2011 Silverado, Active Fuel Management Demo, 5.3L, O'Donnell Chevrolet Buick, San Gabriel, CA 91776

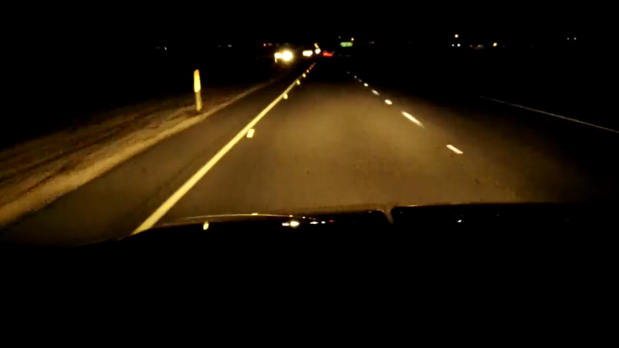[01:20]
up here on the five freeway let me get you back down here let me see this change